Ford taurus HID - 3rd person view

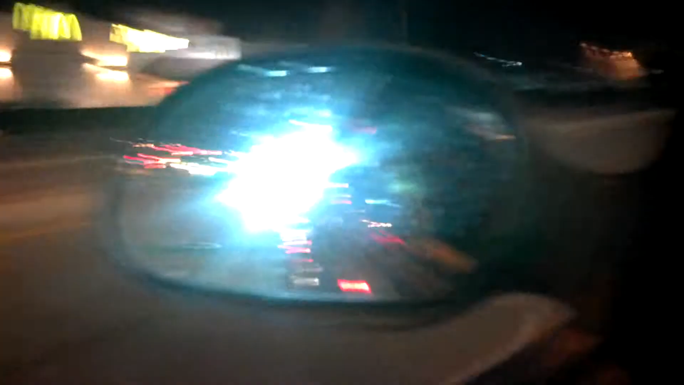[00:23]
driving my car right now I wanted to show you guys what it looks like to drive right behind me
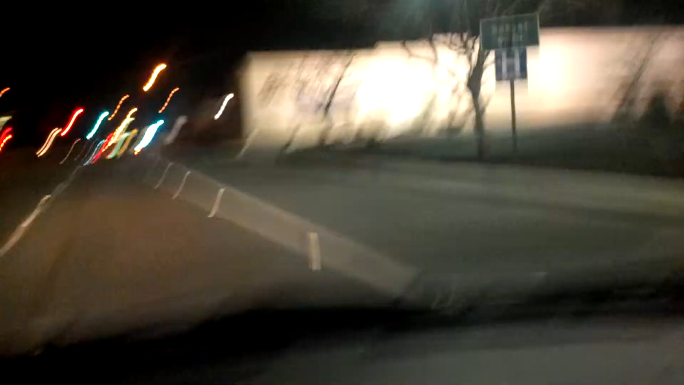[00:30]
or in front of me I mean but the video doesn't do justice